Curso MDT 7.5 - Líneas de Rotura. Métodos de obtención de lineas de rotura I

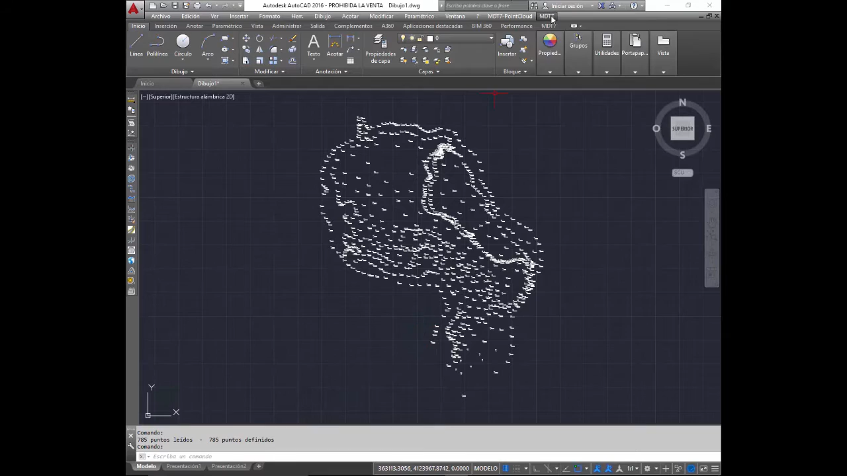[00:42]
Nos vamos a MDT, visión y vamos a activar el código. Ponemos unos 250, unos 300 para ajustar el texto.